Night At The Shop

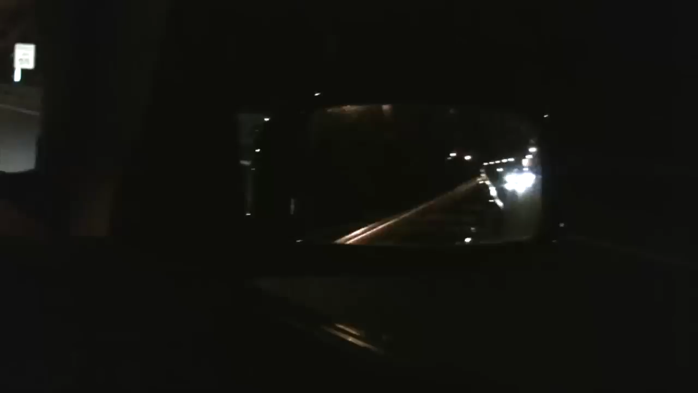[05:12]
Look, you got it by at least 15 cars. The red vs. red vs. somehow an Audi got in the mix here, so we'll see what happens.